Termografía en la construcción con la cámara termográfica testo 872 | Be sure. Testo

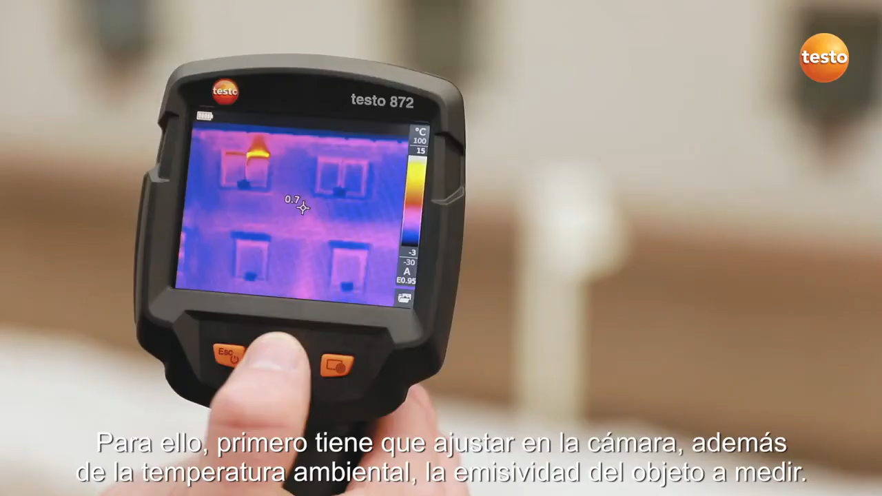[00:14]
First of all, in addition to the ambient temperature, you have to set the emissivity in the imager.
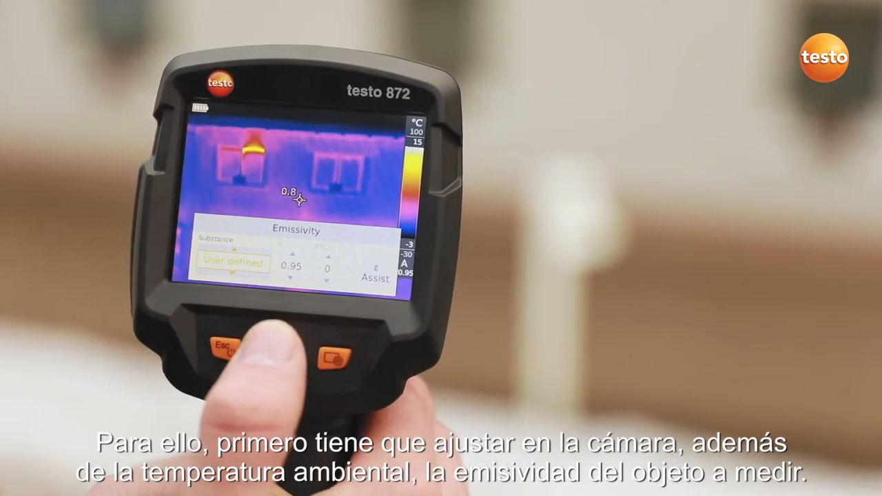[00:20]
Thanks to the stored table, this is very easy to do.
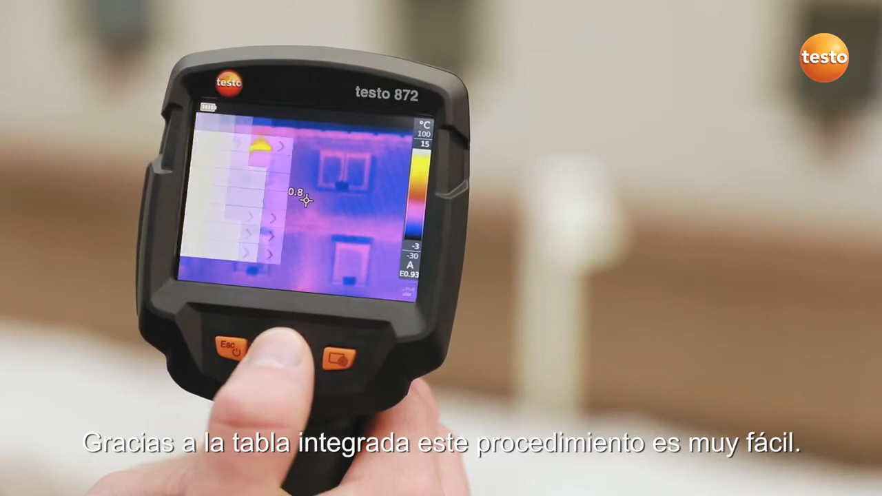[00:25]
You can set the scale of the thermal image automatically, manually or with the Testo Scale Assist function.
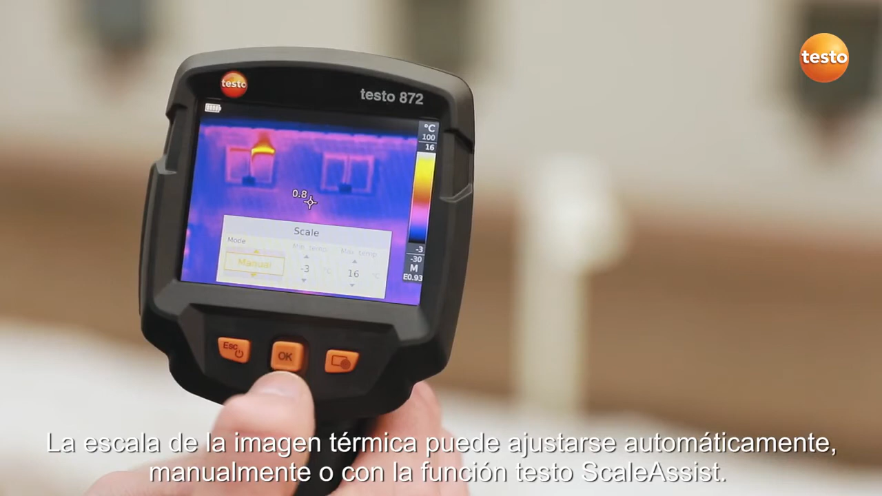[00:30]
The Testo Scale Assist makes it easier
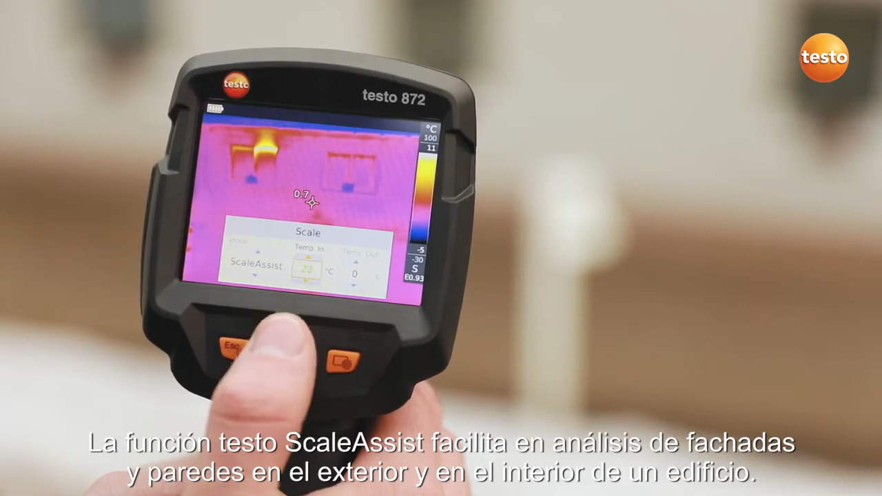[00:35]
for you to inspect facades and walls indoor and out.
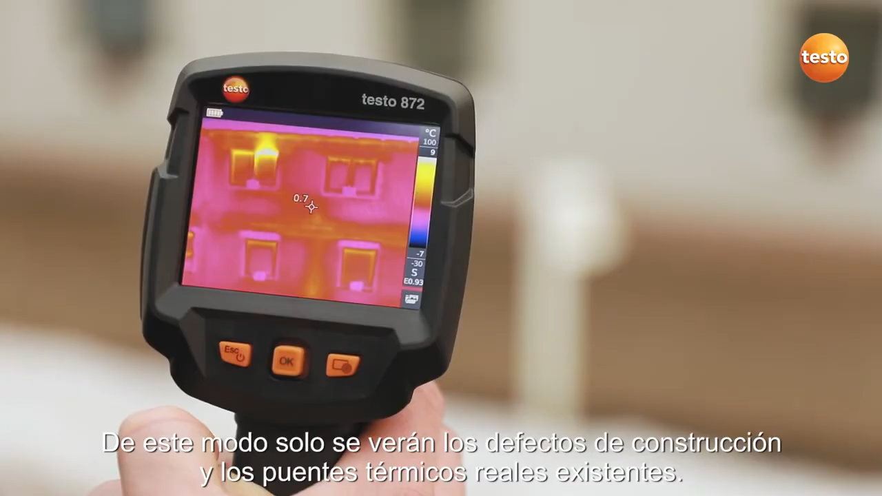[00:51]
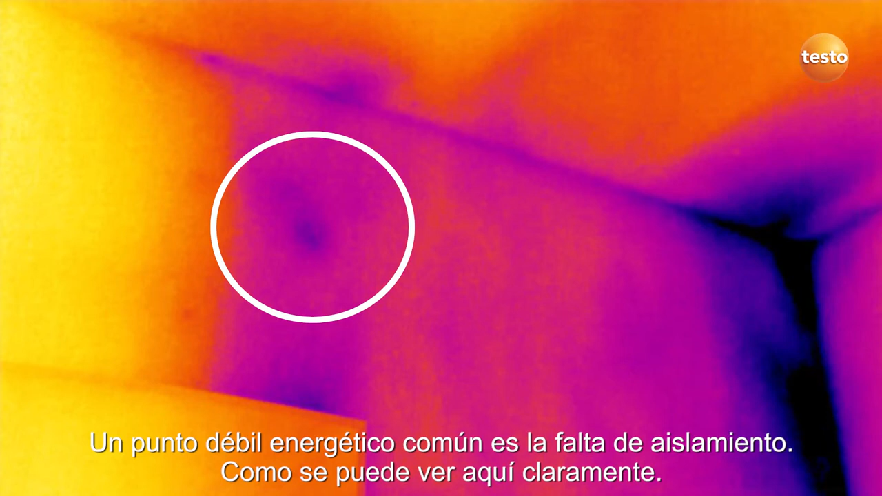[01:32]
as you can clearly see here.
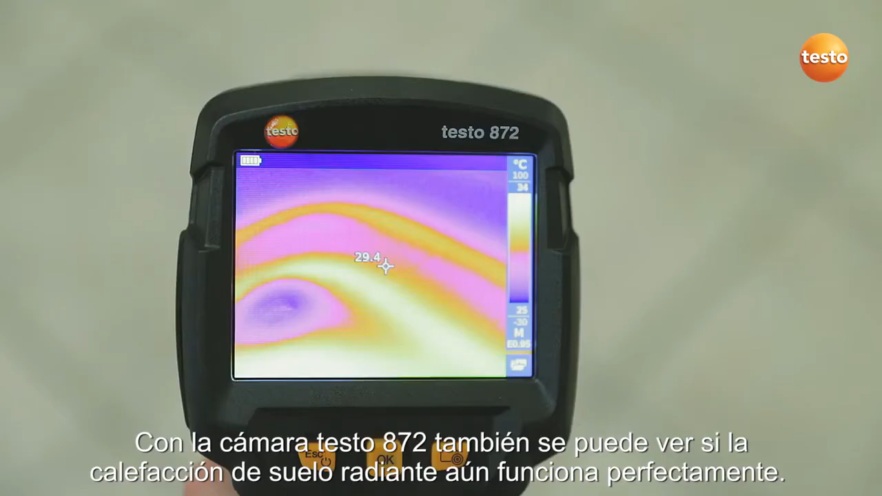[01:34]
On screen: spot 29.4°C
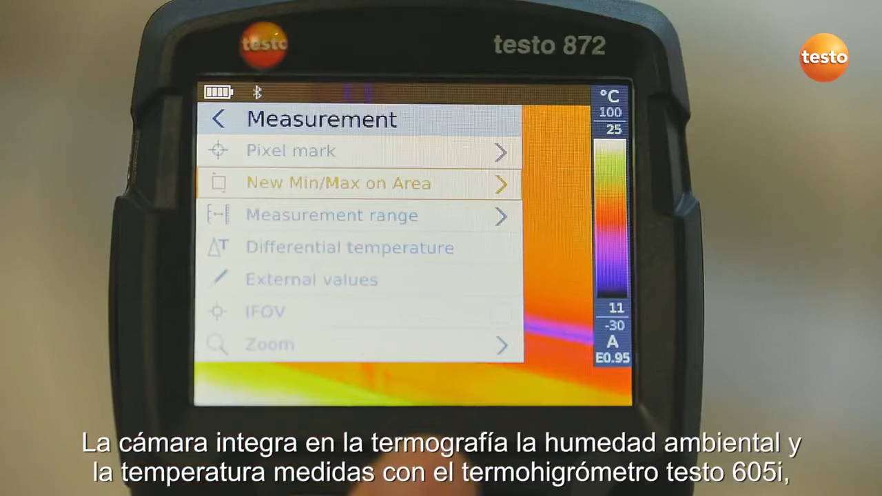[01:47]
measured with the thermohygrometer Testo 605i into the image.
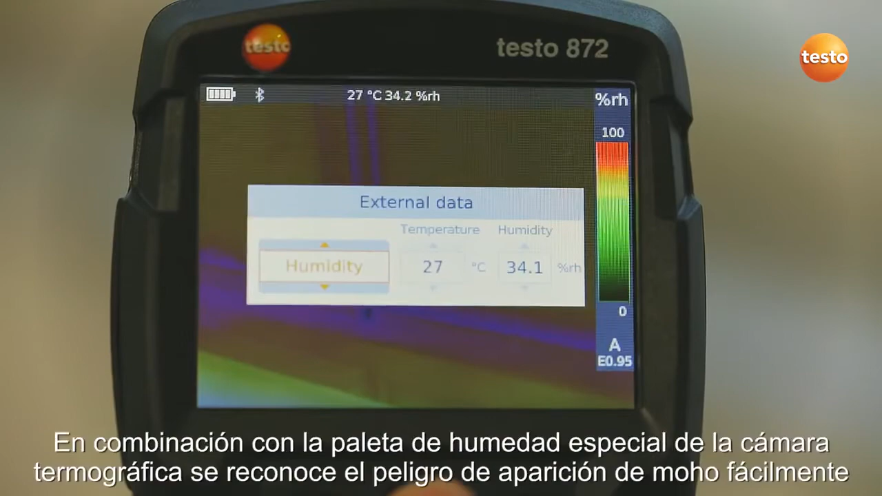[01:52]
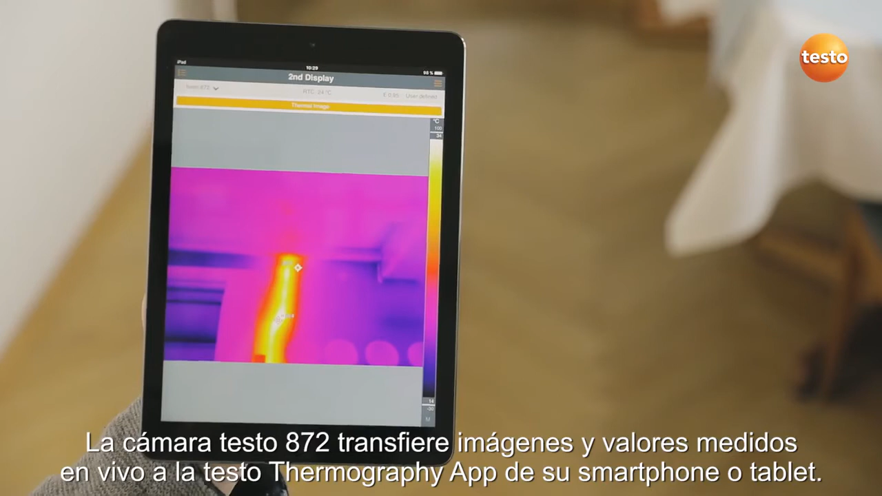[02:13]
Ideal when you're on-site and need a second display.